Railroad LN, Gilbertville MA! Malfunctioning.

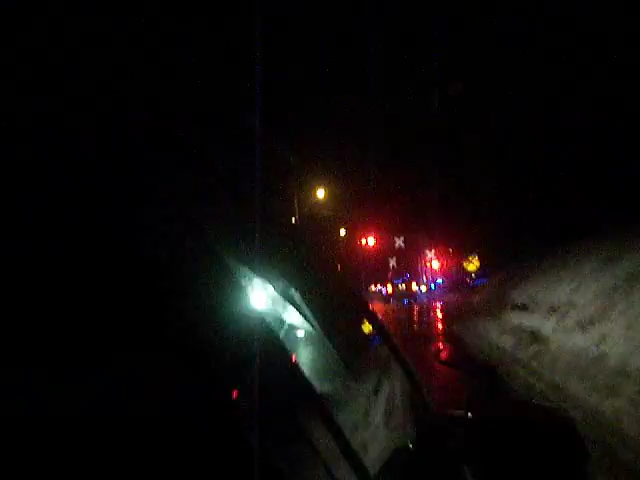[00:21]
is Railroad Lane and the gates are down for no reason. There you go, gate lights and all.